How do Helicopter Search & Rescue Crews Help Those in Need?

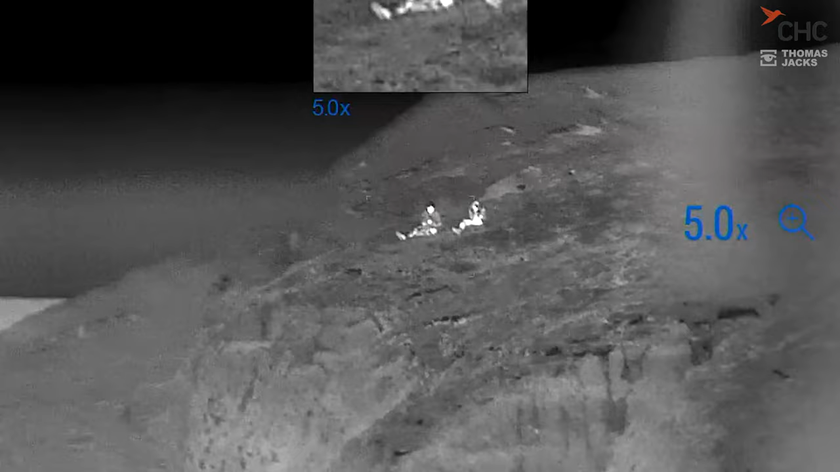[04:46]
Either of those two profile of people could require a hand you know.